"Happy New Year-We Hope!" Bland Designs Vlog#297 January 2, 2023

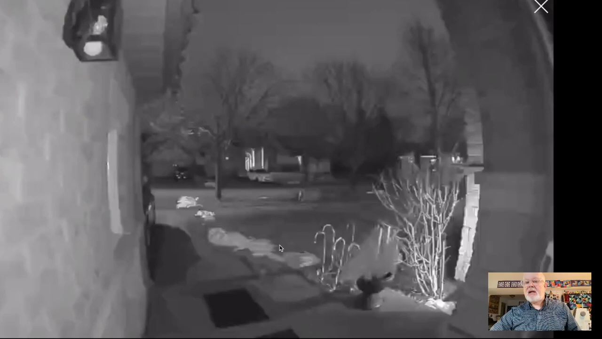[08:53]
Let me get that up here for you. There you go. So that's the view from my ring camera. You can see, even though it's dark, you can see that we have lost a lot of our snow. We had rain last week, a couple of days, and the temperatures have been pretty mild for this time of the year. Like we are in around, you know, above zero. And this is Celsius. So yeah, things are disappearing out here. But I think later this week, and if I look.